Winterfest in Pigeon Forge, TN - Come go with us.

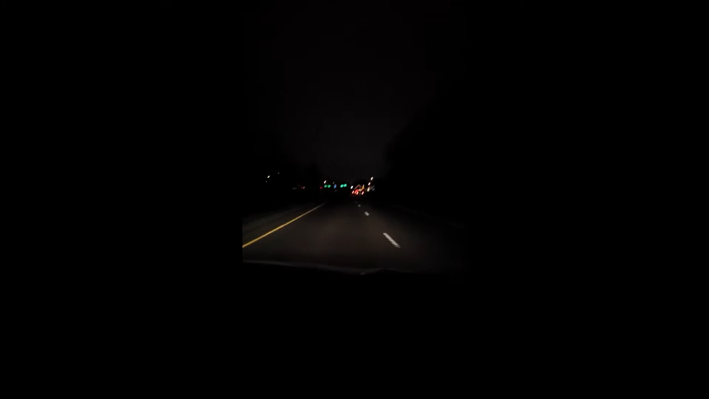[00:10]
And, I don't know how much you're going to be able to see of this, but maybe some, huh? So, you're going to have to do a U-turn and let me get that one shot, I don't think I'll be able to see it. I don't know why it's not wanting to focus,
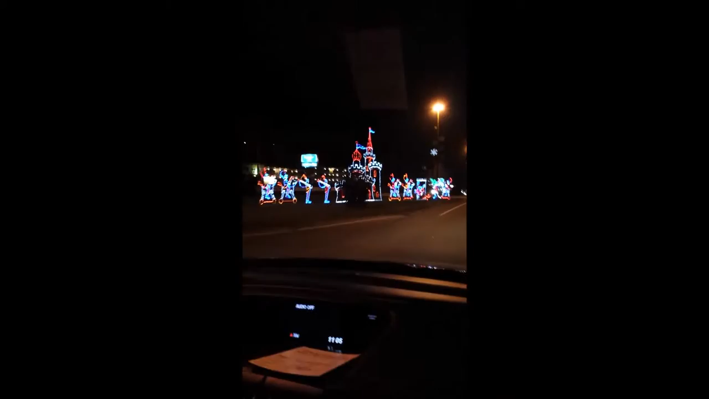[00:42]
but Pigeon Forge has their Winterfest right now, so they have all these lights lit up everywhere. They have little snowflakes on their post.
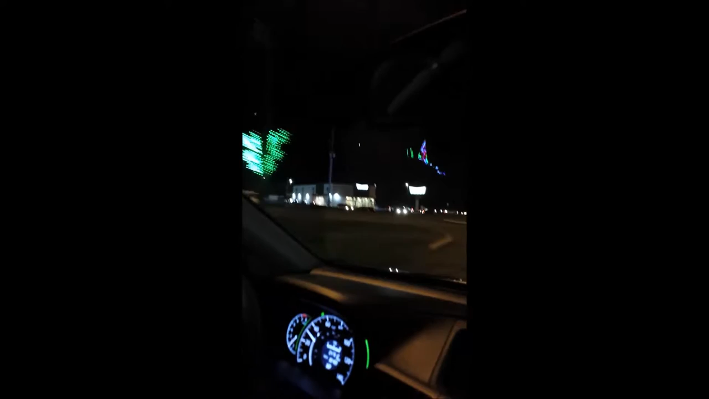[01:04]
You watch the road, Sean, you're scaring me to death. I'll get what I can and what I can't, you're going to have to do a U-turn, I can't get one thing at a time.
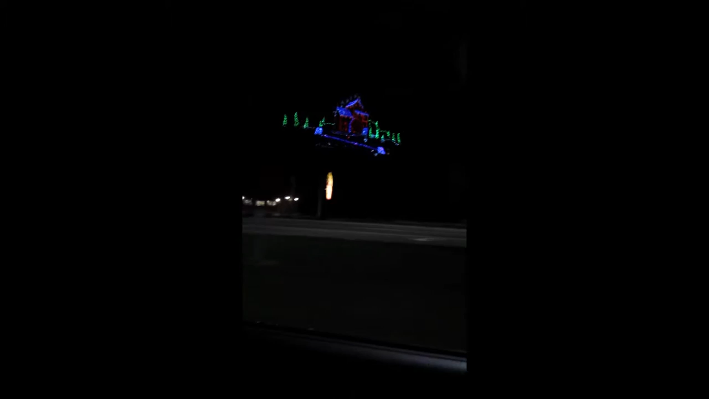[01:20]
Watch the road, do a U-turn, I'll get it better, because it didn't get great. I hope my phone don't quit filming, videoing.
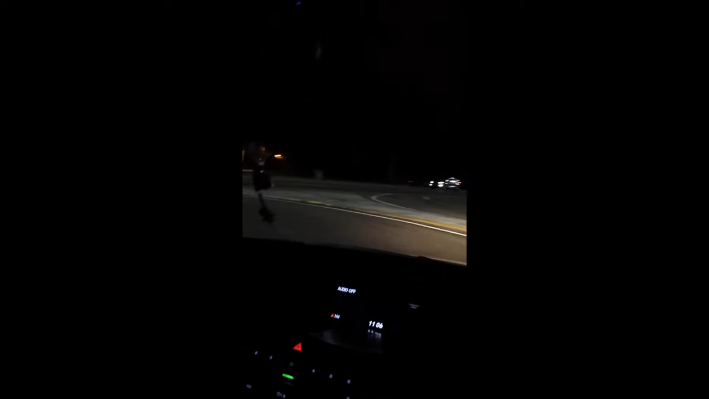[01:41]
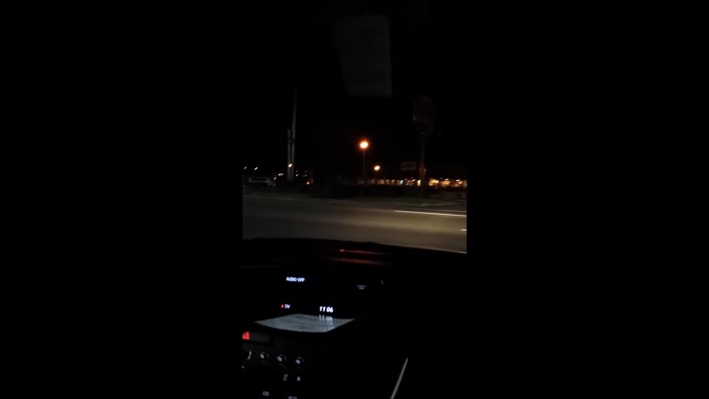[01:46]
It's 36 degrees up here, I don't know if you can tell here. Oh, here we go. He likes that one. Try not to bounce y'all around.
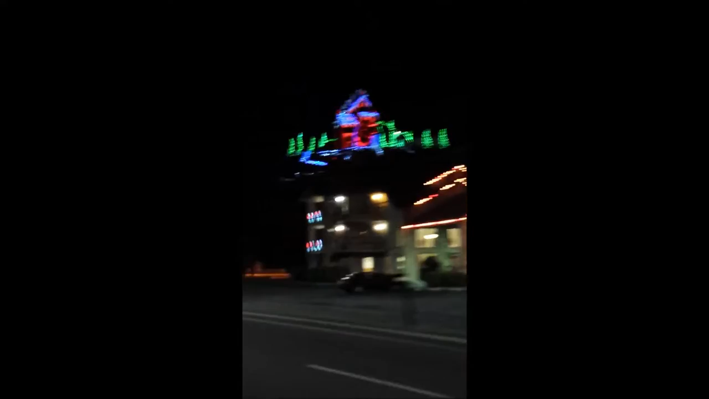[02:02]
It's up on the big hill.
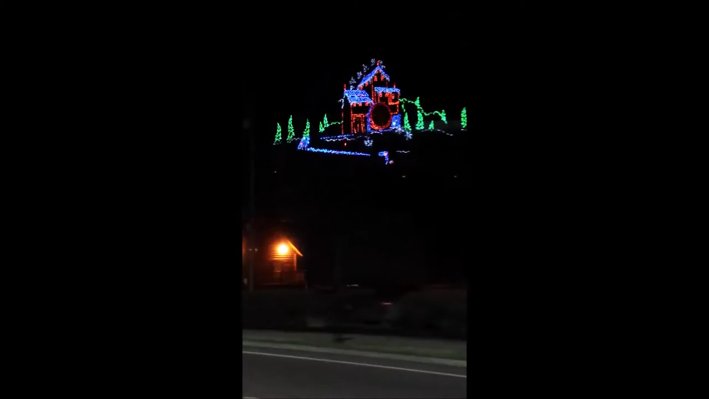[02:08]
Okay, now we got these.
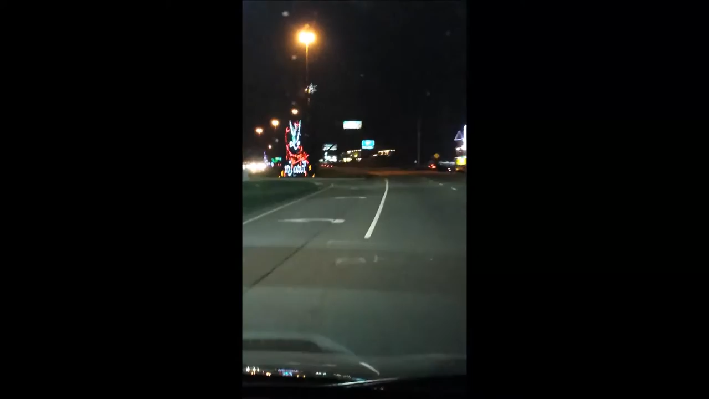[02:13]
The window's dirty, sorry y'all. So.
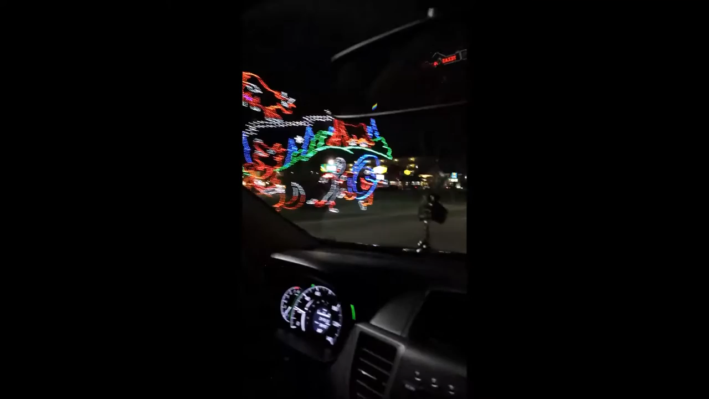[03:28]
This is some pigeon forge. Gatlinburg has a lot lit up too, but over here.
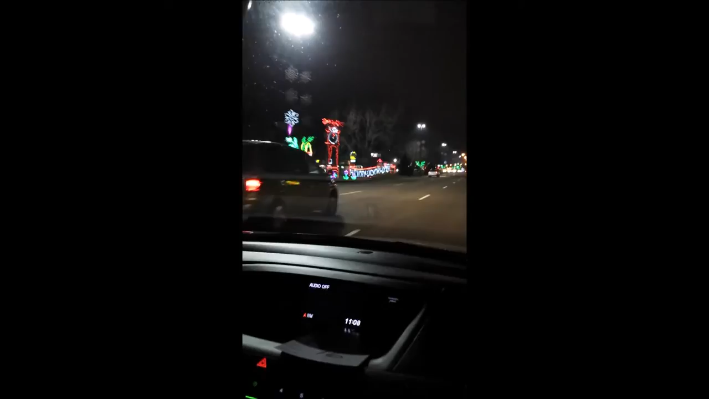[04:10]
That's a claw, a grandfather claw. Hickory dickory dock.
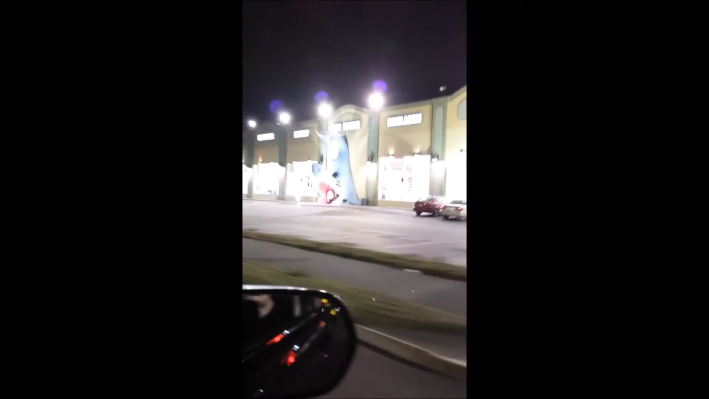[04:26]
A shark in the mountains don't make any sense. Whatever.
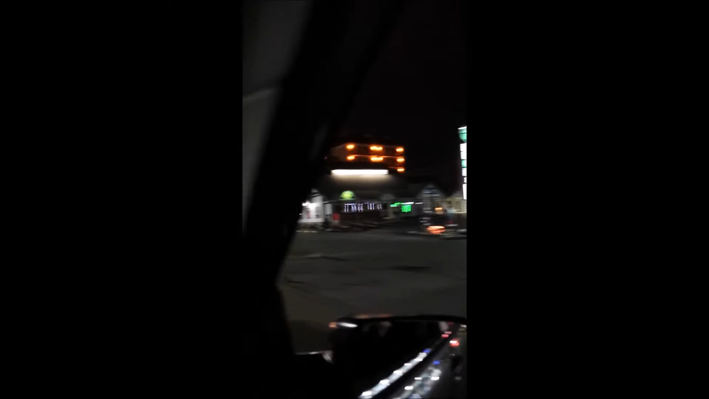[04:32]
Over here we have Patriot Park.
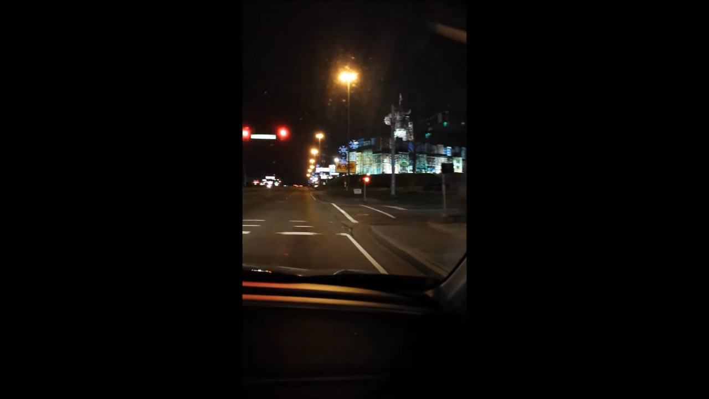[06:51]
That's the wax museum. I wouldn't pay a dollar to go in there. That's stupid to me. But each to their own. Okie dokie. Are we going to see any more lights, Shawn? You think? Cracker Barrel. I think Cracker Barrel's all over the world.